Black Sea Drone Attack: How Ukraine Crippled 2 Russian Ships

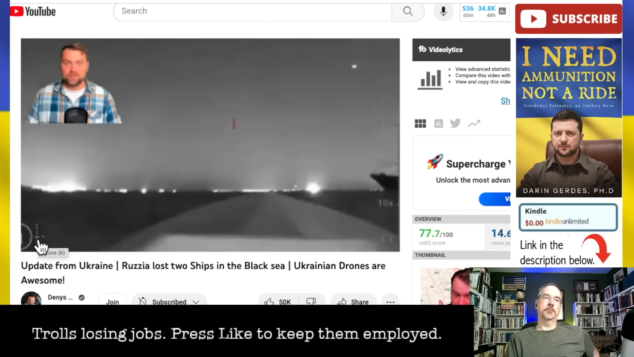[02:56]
So, here we go with the video. It is the drone that Ukraine used to target the Russian military ships. And this is the huge ship, as you can see. The name of it is Alenegorskiy Miner. The main purpose of the ship is to transfer the Russian military vehicles, even tanks. They used the ship quite a lot to transfer the goods to Crimea after the Kerch Bridge attack.
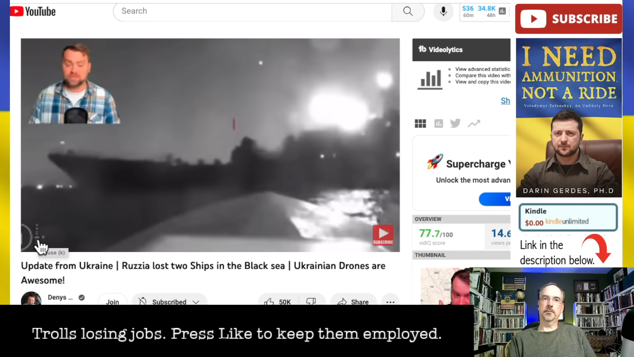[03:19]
As you see, no one is firing towards the drone. Everything is standard. And that's really interesting because RT was talking about how they shot everything down and there was nothing to see here. And then when I looked at video last night on RT, there was not a single video about either attack because I'm going to talk about two attacks.
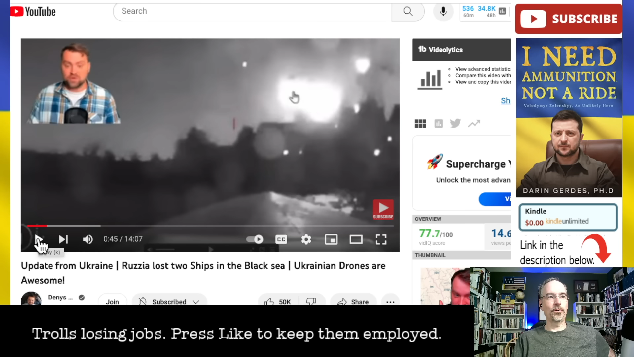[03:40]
So, I just find that fascinating. Oh, there are big lights shining in front of the drone.